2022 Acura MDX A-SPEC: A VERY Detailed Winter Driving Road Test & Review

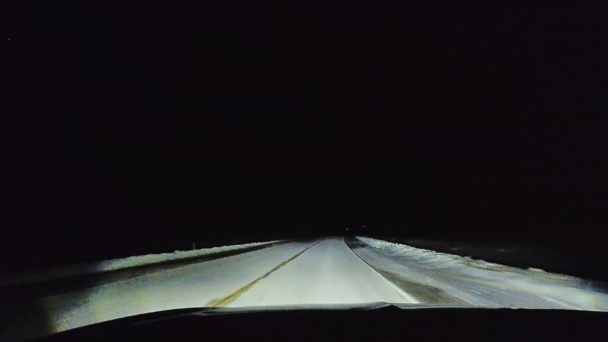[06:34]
the driver's seat it's generous clean white light ahead and into the roadside tree lines and culverts precise beam cutoff a great wide screen spread of forward illumination
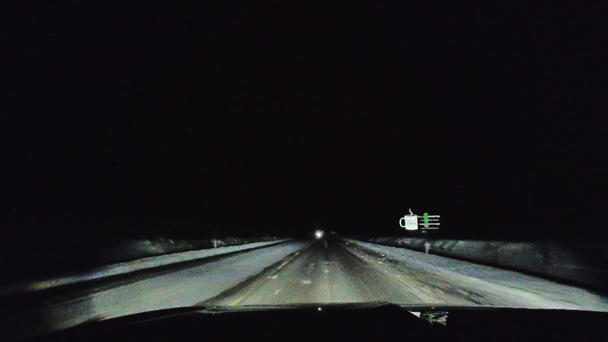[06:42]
and a strong sense for the driver that they've got plenty of light where they need it and exceptional reach to reflective surfaces up the road high beams engage even further reach and